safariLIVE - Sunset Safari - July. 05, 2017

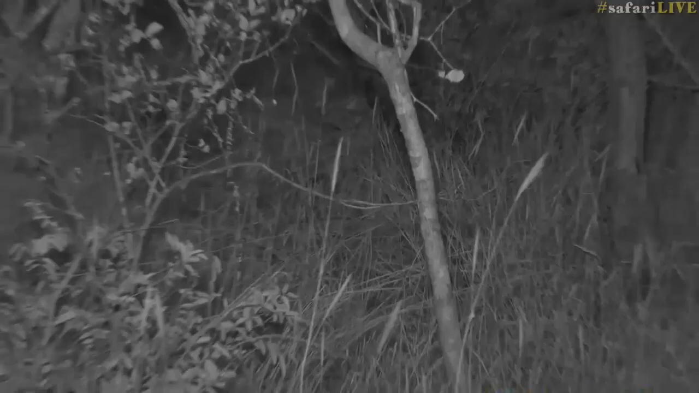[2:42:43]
I think we're looking in the wrong direction there. I think it's a bit more to the right. How is that? We thought the IR was going to help us, and now we've actually lost the hyenas. And they are straight. Yeah, no, they are there. Straight in front of us. There we go. Who knew that even with the IR, it was going to be complicated to see them.
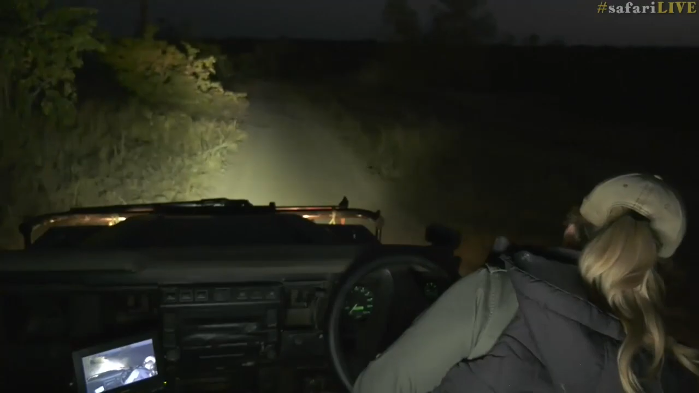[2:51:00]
Oh, his best thing. What is mine? Okay, so Daniel's is, here, the buffalo are here now. There's dung on the road. I don't know where they've gone.
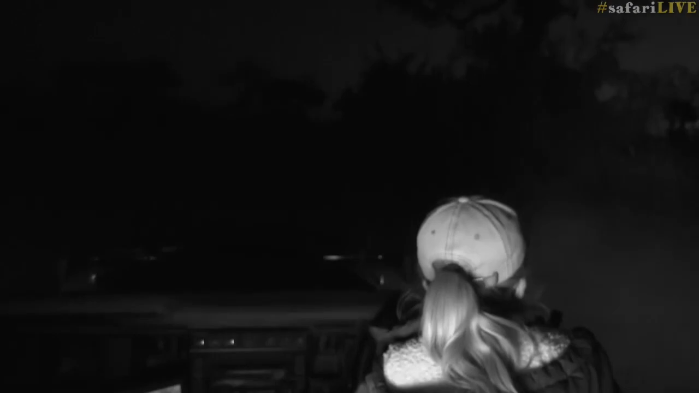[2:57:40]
We might see their silhouette. Yes, it is. It's the youngsters all playing about. You can see them.